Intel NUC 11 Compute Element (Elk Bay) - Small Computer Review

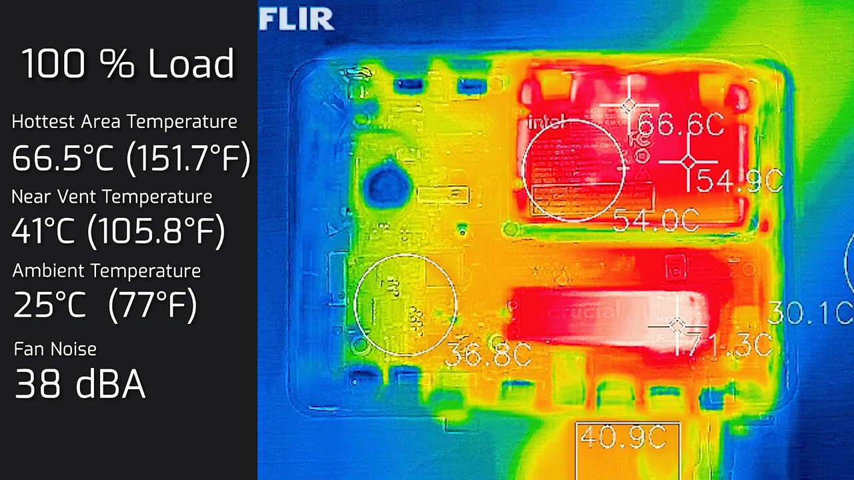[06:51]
I also put this compute element at 100% load. And the hottest area on this compute element was 66.5 degrees Celsius, but most of the other parts of it was pretty much around about 55 degrees Celsius. And as for the fan noise, hit a maximum of 38 decibels. So that's not bad.